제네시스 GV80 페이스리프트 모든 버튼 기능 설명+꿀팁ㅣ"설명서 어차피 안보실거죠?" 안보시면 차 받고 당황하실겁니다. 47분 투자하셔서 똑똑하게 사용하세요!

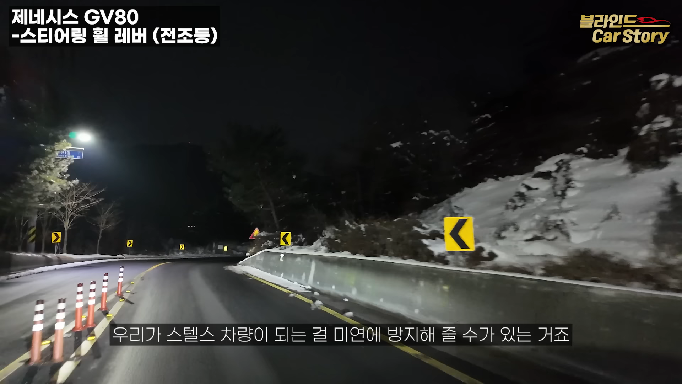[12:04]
스텔스 차량이 되는 걸 미연에 좀 방지해 줄 수가 있는 거죠 그리고 이 레버를 앞쪽으로 밀어 주시게 되면 오토 상향등이 켜지게 되고요
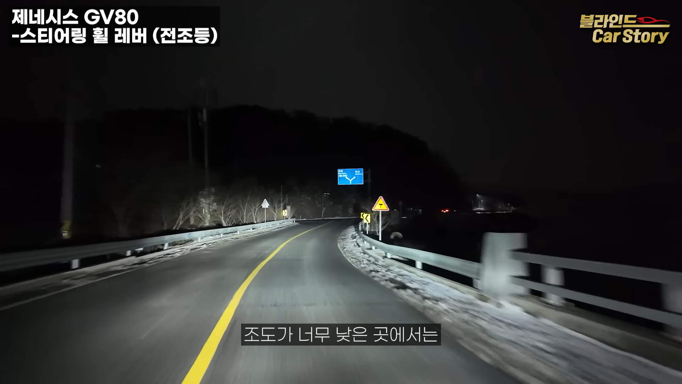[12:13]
조도가 너무 낮은 곳에서는 MLA 헤드라이트를 통해서 상향등을 부분적으로 켜주게 되고 혹시라도 반대편에 차가 온다라고 한다면 그 부분만 꺼주고 나머지는 또 밝게 비춰주는 그런 기능을 하는 겁니다